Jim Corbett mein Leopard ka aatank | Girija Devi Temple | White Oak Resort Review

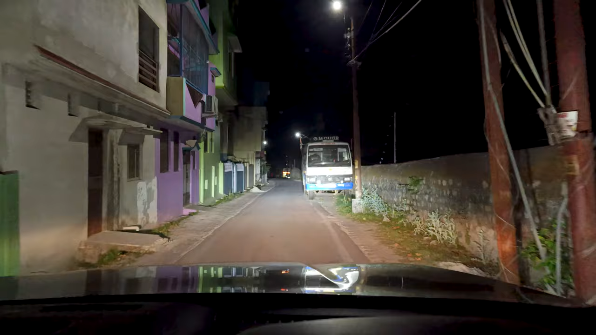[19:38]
ये बात मैंने व्लॉग से पहले ही बोली है कई बार, ये राइट हैंड साइड है पूरा जंगल है, और अगर आप देखोगे वॉल के ऊपर सिर्फ फेंस करी हुई है इलेक्ट्रिक,
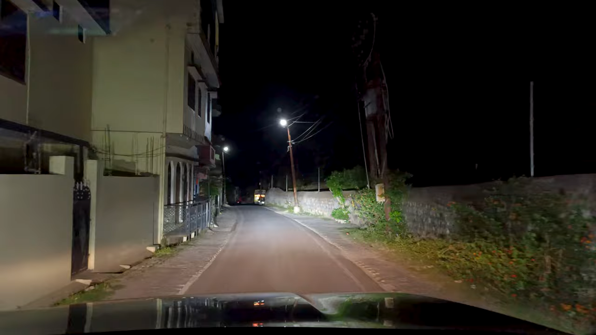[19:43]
और लेफ्ट हैंड साइड है पूरे घर है। एक टाइम था जब यहाँ पे ये वॉल भी नहीं थी, और यहाँ पे टाइगर्स वगैरह यहाँ पे काफ़ी थी, जो काफ़ी यहाँ पे दिख जाती थी, तो उसके बाद से वॉल बनी,
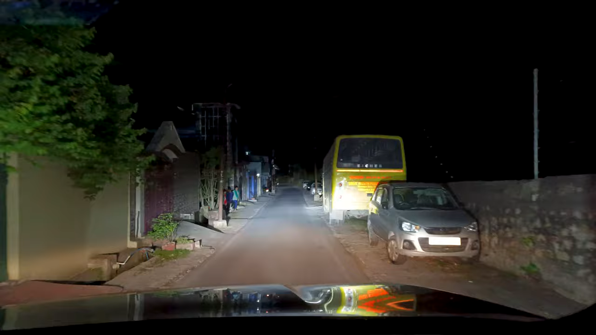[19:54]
बस उसके बाद से लोग खुश हैं, जबकि टाइगर इसे टाप सकता है, लेकिन वो इसमें खुशी से जी रहे हैं कि भाई अगर ये दीवार है और ये फेंस है तो इस तरफ नहीं आएगा।